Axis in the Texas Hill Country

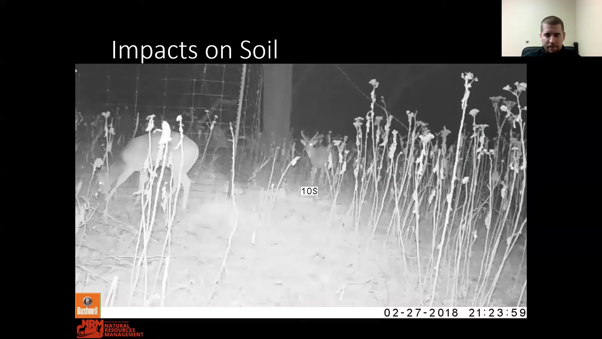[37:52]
I want you to pay attention to this guy right here and specifically his nose. And I'll play it a couple of times because it's kind of hard to see, but no, it did. There it goes. So first he's, he's eating around an exclosure and, and he's poking his nose into the exclosure. That's one thing, but I'll, I'll play it again.
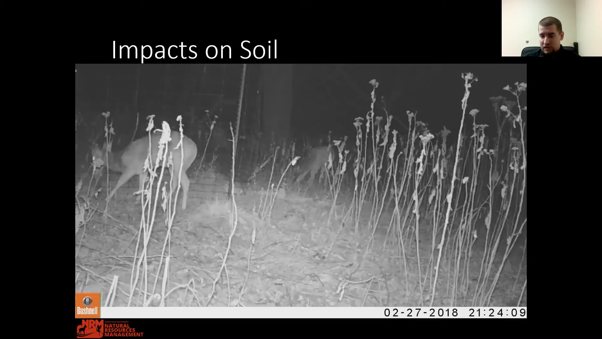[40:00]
So it was not very far away. He could have impacts of erosion into the river at this very site, just by pulling out, um, clumps of grass by the roots.